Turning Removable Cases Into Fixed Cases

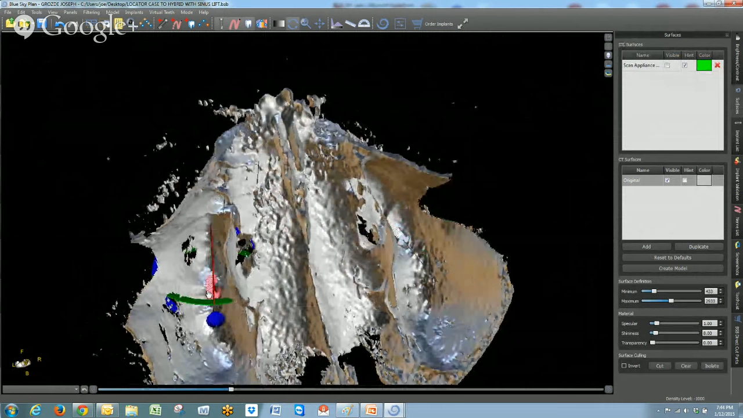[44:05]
So it's a very good visual of what needs done.